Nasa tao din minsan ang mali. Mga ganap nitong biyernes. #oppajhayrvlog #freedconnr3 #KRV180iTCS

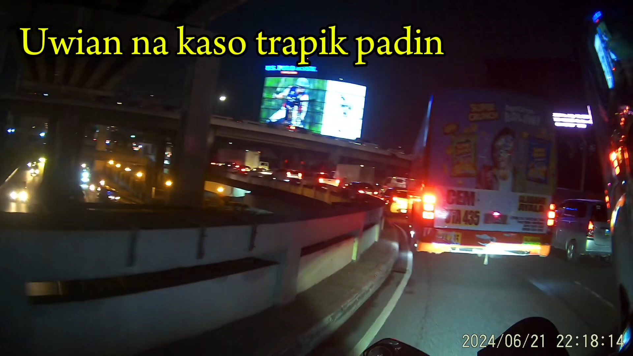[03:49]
O yan, mga Sinjo traffic dito Di ko alam kung bako May nakikita ko na ano Ah,